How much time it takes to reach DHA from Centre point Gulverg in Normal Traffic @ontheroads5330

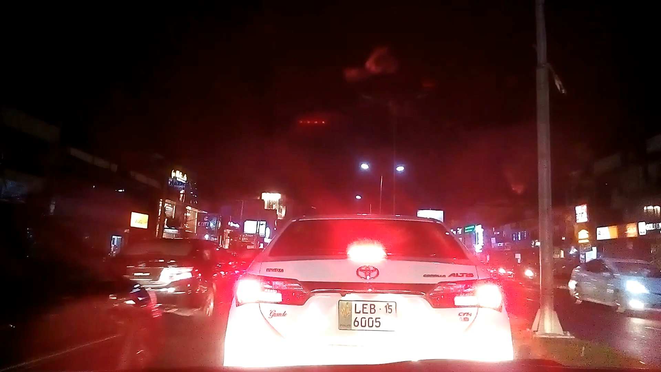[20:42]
तो जी पीछे वाले साहब भी, मैं अभी बैक व्यू में देख रहा था, उन्होंने बहुत गाड़ी जोड़ के रखी हुई है जी, कुछ शायद ज़्यादा जल्दी में। इस वक्त हम पहुंच चुके हैं मेन बुलेवार्ड पे, DHA पे। ये मेन बुलेवार्ड DHA है। इस वक्त काफ़ी सारी शॉप्स जो हैं वो बंद हो चुकी हैं,